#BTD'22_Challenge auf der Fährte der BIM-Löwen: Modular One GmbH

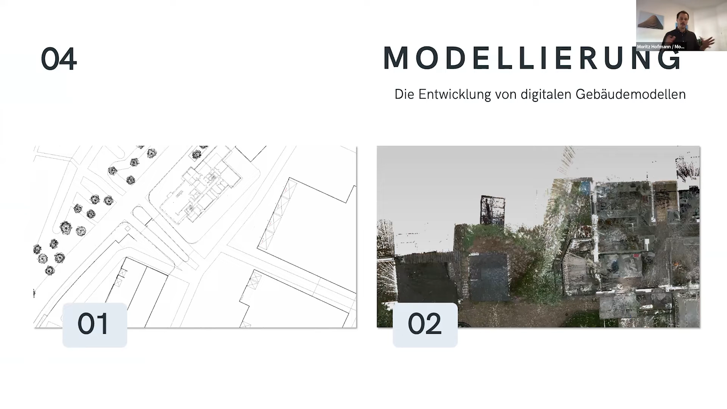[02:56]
geometrische informationssysteme nutzen oder dementsprechend punkt wolken beziehungsweise leaders umsetzen
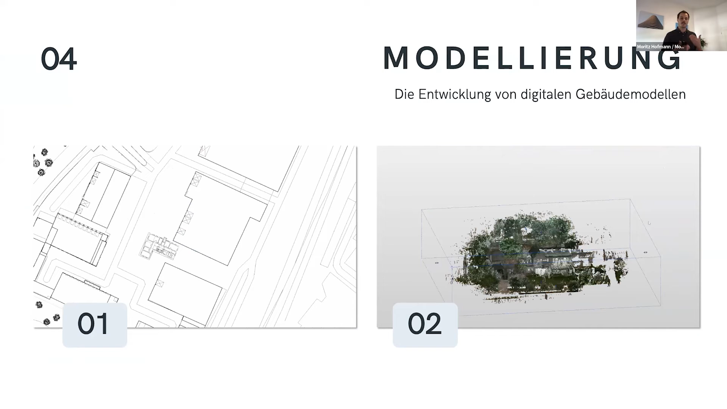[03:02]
und daraus ein modell zu entwickeln beziehungsweise diese informationen anderen planern zur verfügung zu stellen und mit unseren modellierungs und attribuierungs richtlinien grundlegend
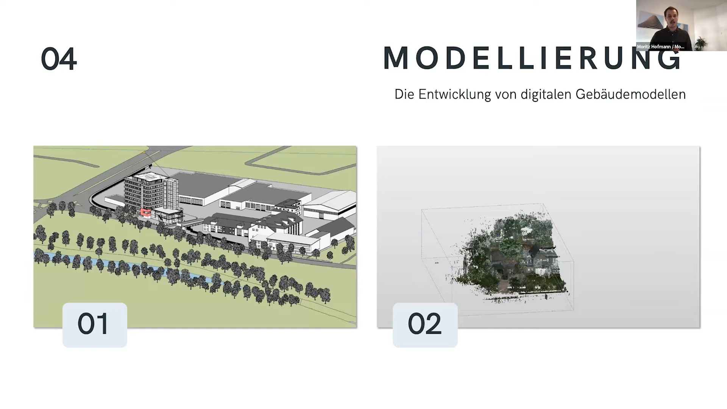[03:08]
standardisierte modelle zu entwickeln und diese im nachgang in
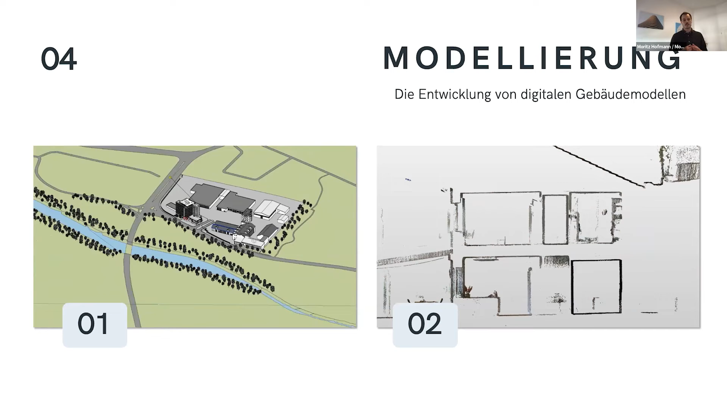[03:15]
unseren prozess zu bringen wenn das allerwichtigste in unserem prozess was uns auf dem herzen liegt wir sehen wunderschöne
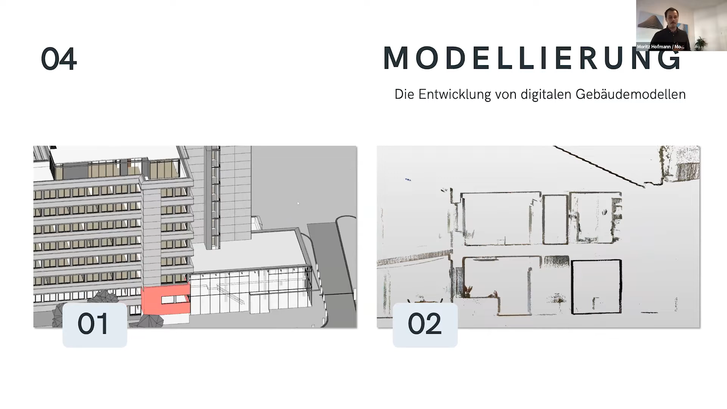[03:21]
abbildungen inzwischen im digitalen bereich wir sehen die punkt wolken die super viele informationen bringen aber meist sind sie noch auf